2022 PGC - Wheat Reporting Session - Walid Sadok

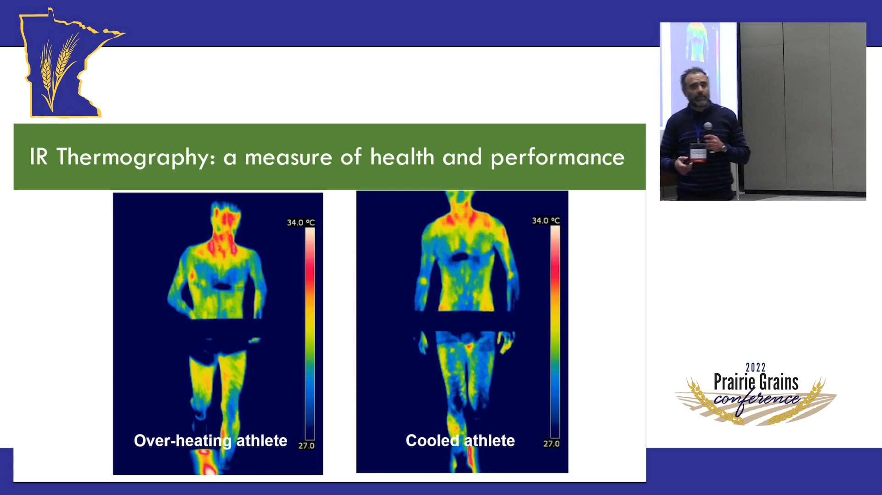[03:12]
On screen: scale top 34.0°C
underperforming tired athlete and that actually applies to many biological systems including plants so the organism or the variety that is able to keep its temperature in an optimal range performs better than the one that is that is overheating and we have a kind of a good framework for this what we think is that the
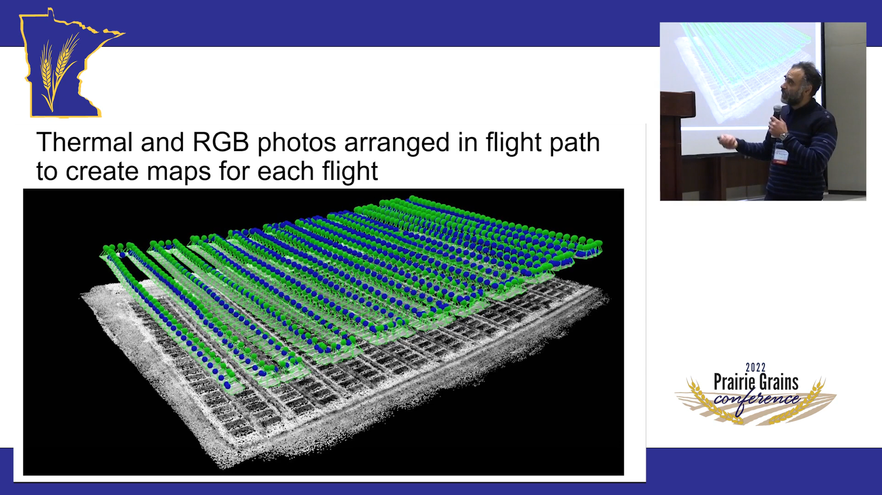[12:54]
calls for stitching those images together based on the flight path of the drone this is an example to show you how how this is being done and there's some 3d rendering as well a lot of corrections that i'm not gonna go on too much today at least in the talk portion um this is an example of the what the image looked like for